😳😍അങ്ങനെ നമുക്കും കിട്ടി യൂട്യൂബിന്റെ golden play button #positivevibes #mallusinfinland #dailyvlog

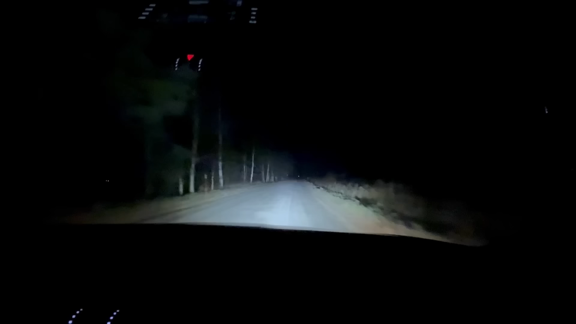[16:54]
കണ്ടോ, ഓഫ് ചെയ്തേ, ഇനി ഓൺ ചെയ്തേ. കണ്ടോ, ഈ ഈ സ്ട്രീറ്റ് മുഴുവൻ കാണാൻ പറ്റും നമുക്ക്. നല്ല വെട്ടമാണ്. അല്ലെങ്കിൽ അതെ, സിറ്റിയിൽ ഉപയോഗിക്കാൻ പറ്റത്തില്ല.